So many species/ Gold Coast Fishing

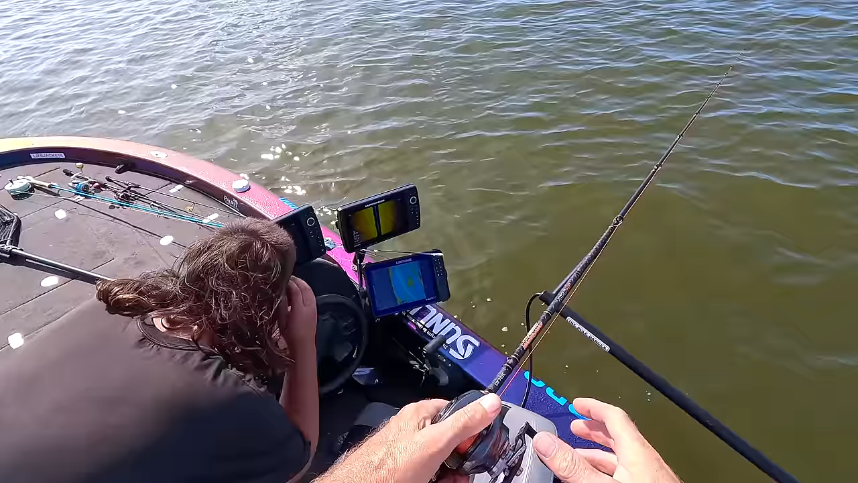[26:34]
see them there on the screen them yep
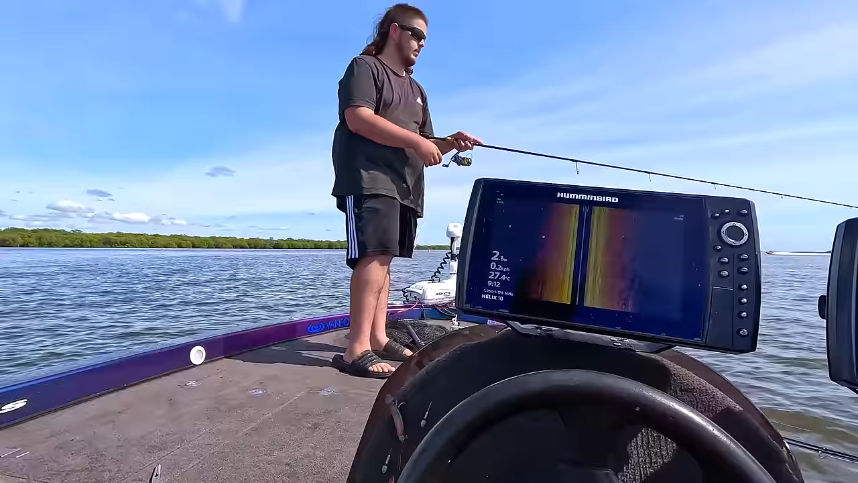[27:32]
massive water fish just to the right there yep oh i dropped him